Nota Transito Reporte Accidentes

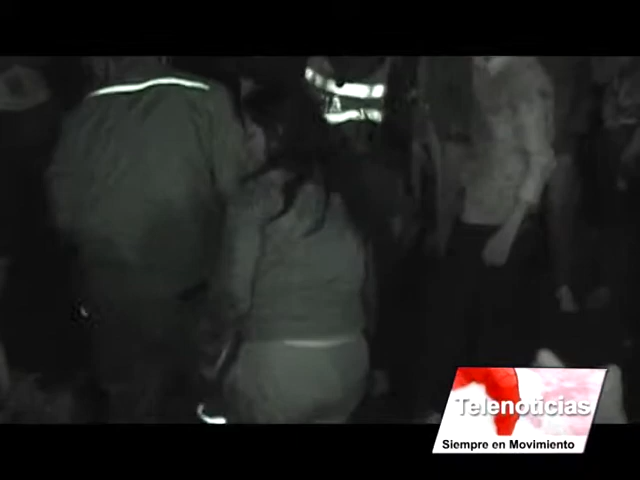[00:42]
Ayer en horas de la tarde, también lamentablemente se presentó un accidente de tránsito con una víctima fatal de un vehículo tipo taxi,
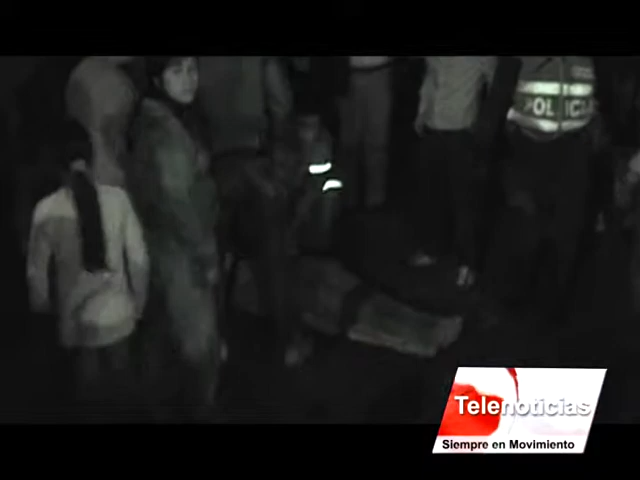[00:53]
del cual pues según las primeras informaciones estaba ocupado por cuatro personas, tres de las cuales al momento de presentarse el accidente huyeron del sitio,